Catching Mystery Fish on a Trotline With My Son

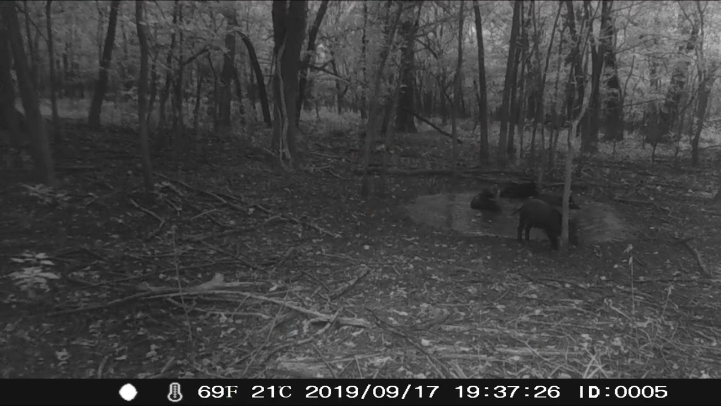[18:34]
mud wallow and i'll put some up on screen you'll see tons of pigs out here um anyhow also had to label some cameras um for
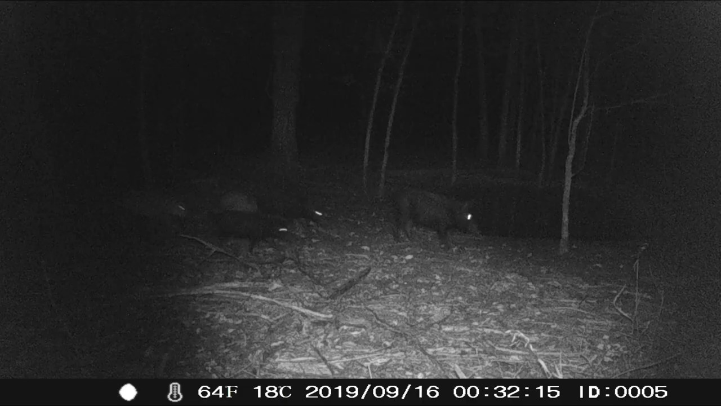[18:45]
those of you don't know in the state of oklahoma this is a new regulation this year and anything that you put on public plan uh i.e your blind or your camera